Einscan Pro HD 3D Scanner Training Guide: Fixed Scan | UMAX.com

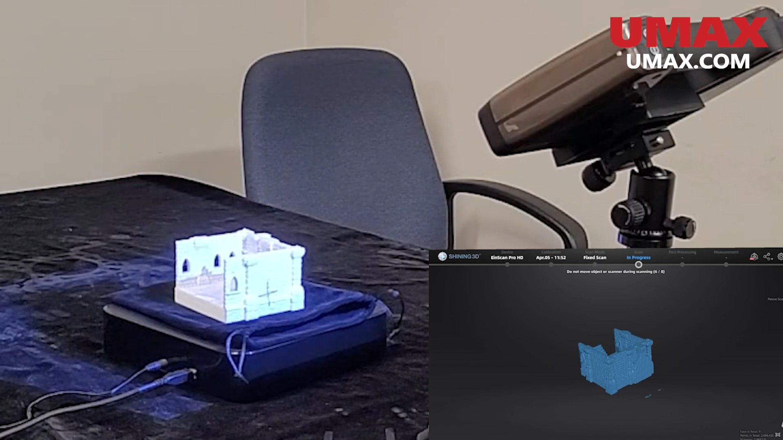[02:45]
After each scan, we can edit the data before it's combined with any other data we've scanned before this.
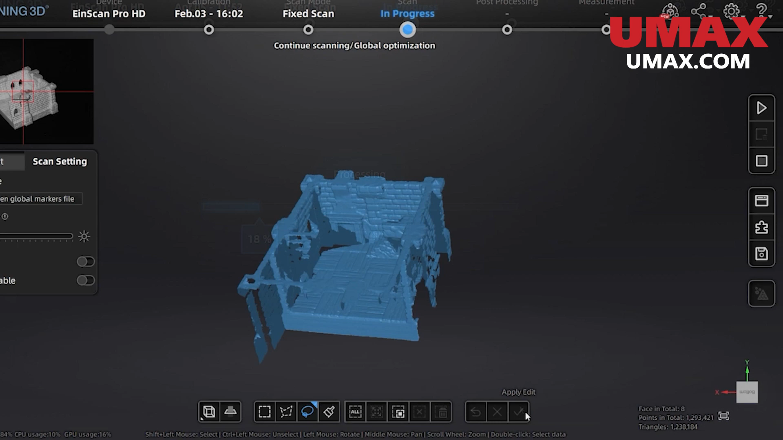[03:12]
When you approve the new data, it will automatically try to align the scan data together. If it messes up, we can either delete the new data in the project groups tab, or we can manually realign it ourselves,
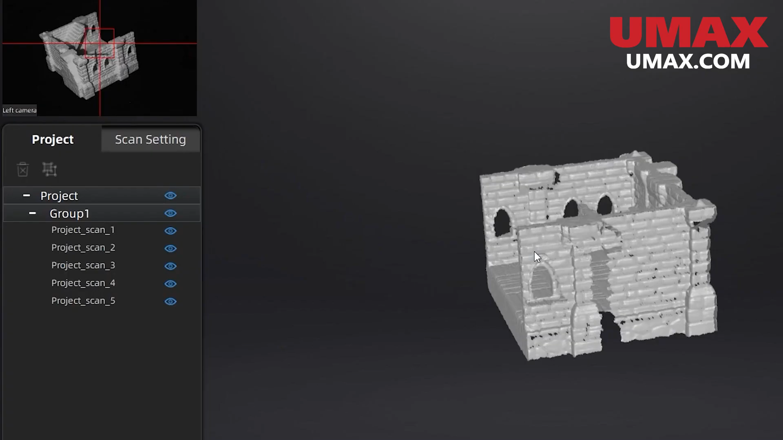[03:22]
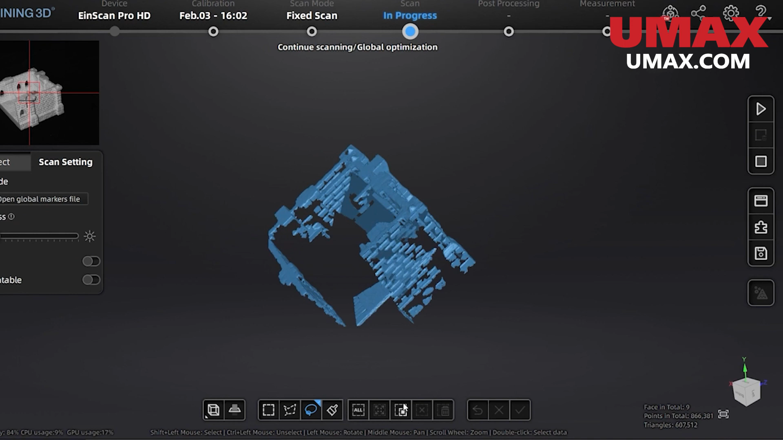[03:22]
the same way we would when using project groups for handheld scanning, as we showed in the last video.
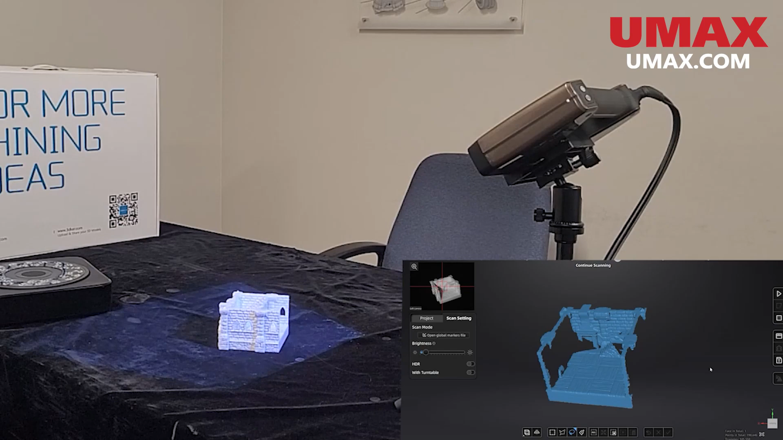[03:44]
To get other angles, each rotation must be done by hand.
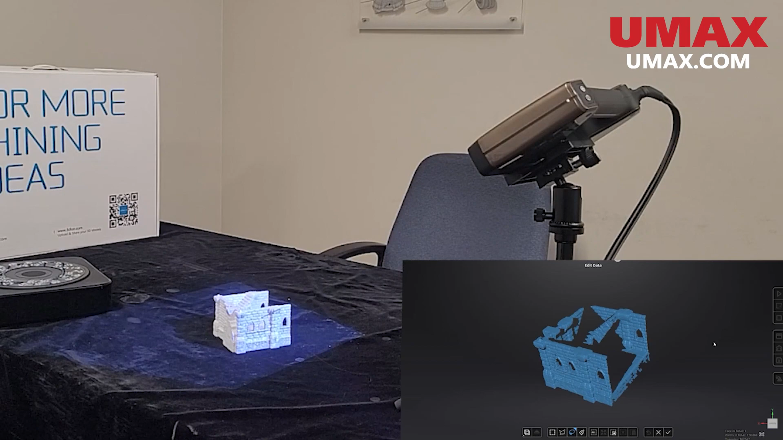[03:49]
This is great for objects that are too big for the turntable.